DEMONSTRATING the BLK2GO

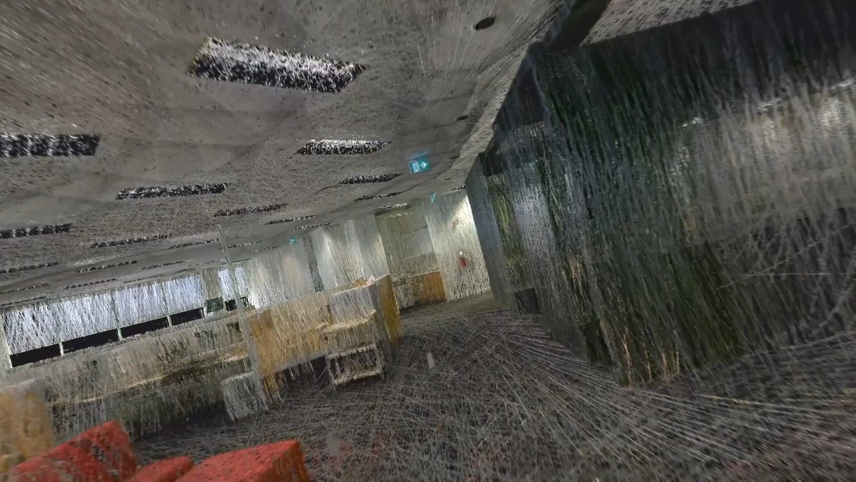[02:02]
Because of its moving parts, the BLK2GO will jiggle a little bit in my hand, but this is normal.
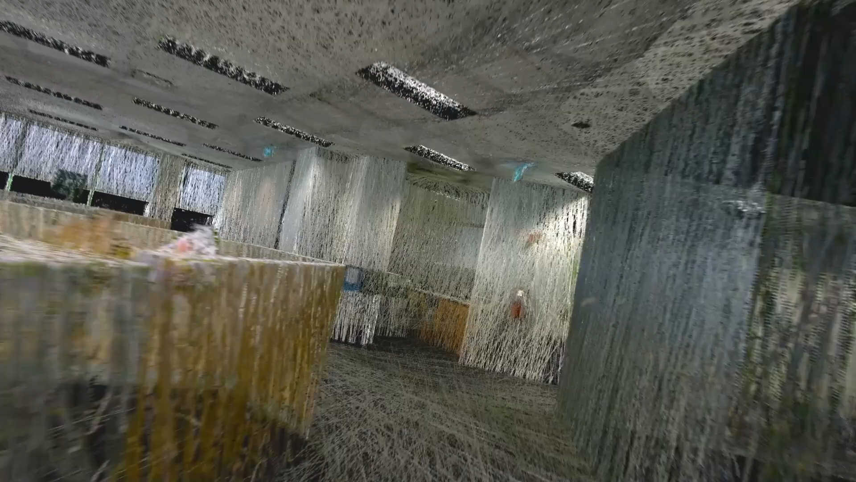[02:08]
It will not affect the quality of the scan. As I walk around the site,
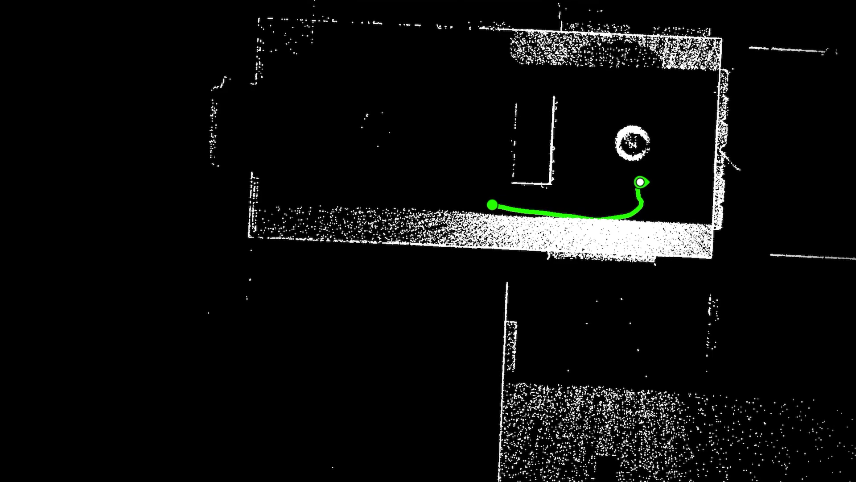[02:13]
the BLK2GO Live app will show me a graphical representation of the point cloud as it's being built. The path I've taken will be represented as a green line. This will help me keep track of where I've already been and areas which still need to be scanned.
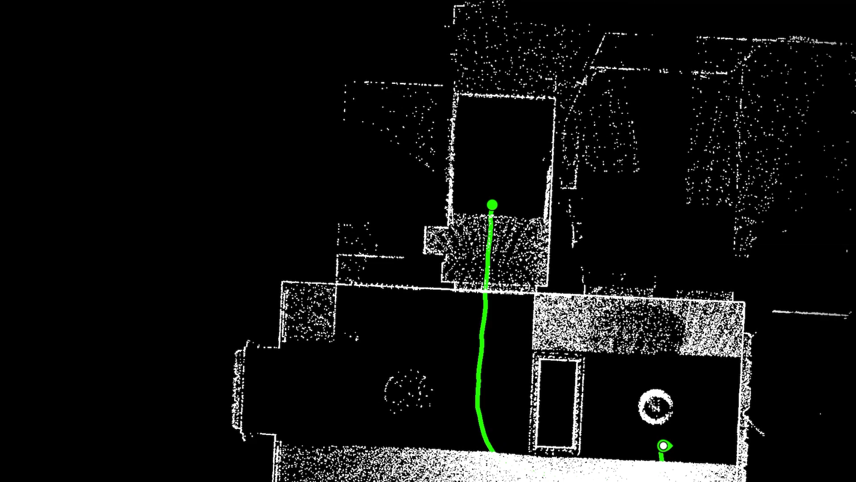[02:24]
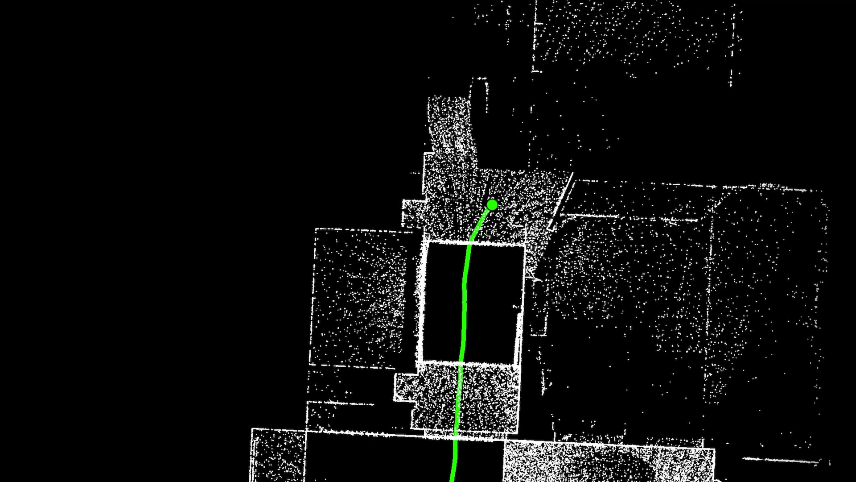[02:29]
Using a revolutionary combination of SLAM and VIS technology, the BLK2GO tracks its own location in real time as you carry it around the site.
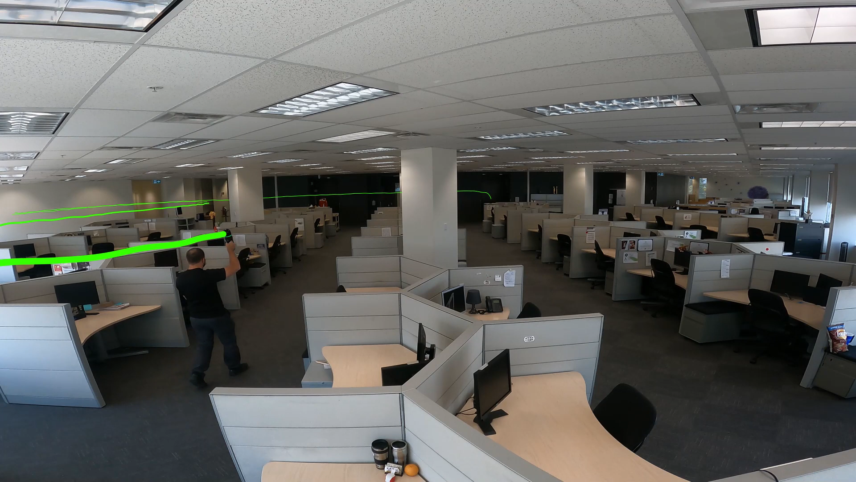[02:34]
In its price bracket, no other laser scanner on the market matches the BLK2GO in both accuracy and speed.
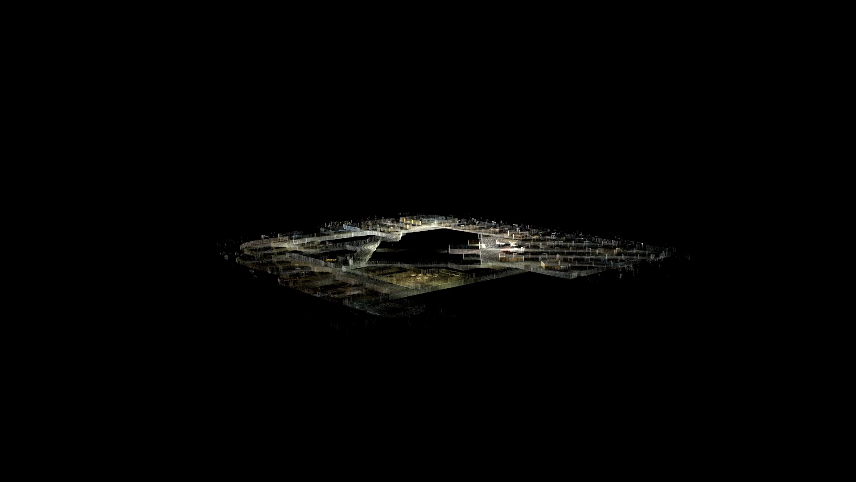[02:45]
Depending on the project size and complexity, you may decide to scan the entire site in a single walk or break it up into several smaller walks,
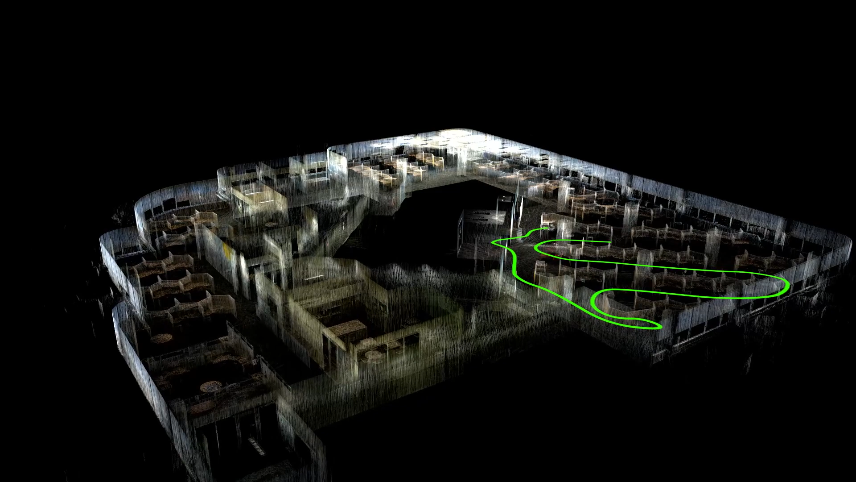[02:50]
stopping and starting the scanner between each.
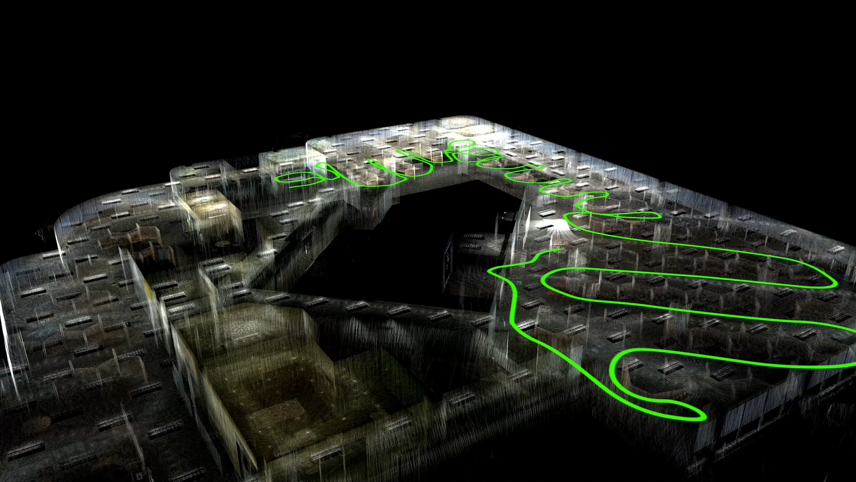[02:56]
Later when you import the data onto your computer, each individual walk will be imported as a separate point cloud, all of which can then be combined if you wish.
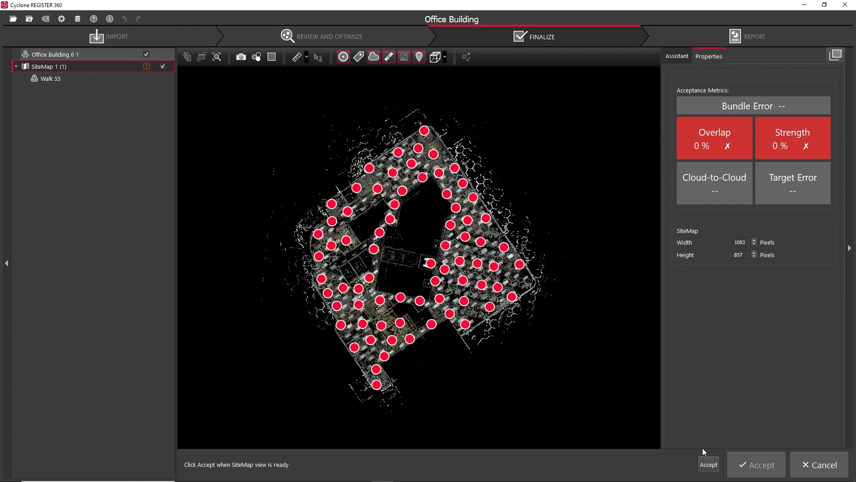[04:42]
Under the publish options, I can choose from any number of common PointCloud file formats for my final deliverable.